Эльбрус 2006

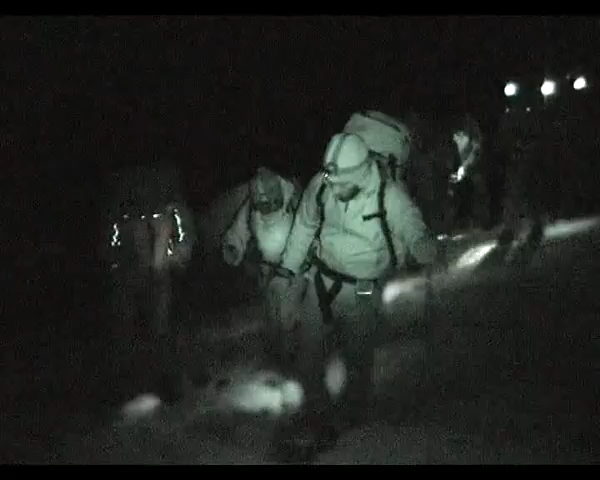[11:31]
Под руководством опытных инструкторов одна за другой группы начинают подъем по ледовому склону.